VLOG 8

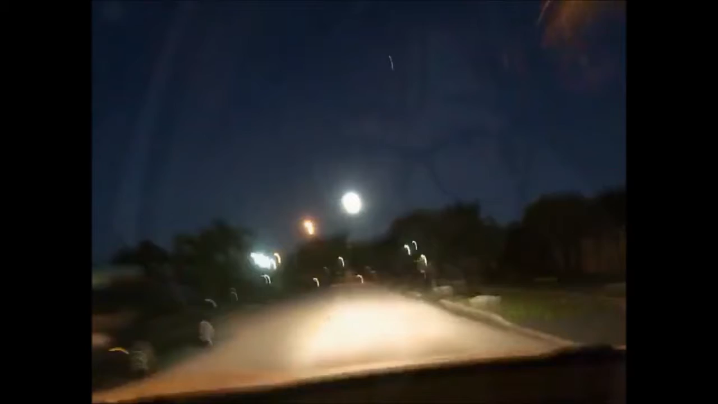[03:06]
看，今天月亮超级大的，月亮好大。